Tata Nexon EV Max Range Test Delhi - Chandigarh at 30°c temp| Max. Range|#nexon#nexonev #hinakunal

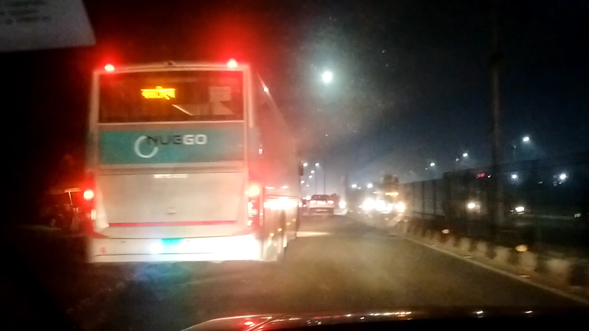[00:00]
वाव तो यह आप देख सकते हैं डेली में भी इलेक्ट्रिक बसेश चल रहे हैं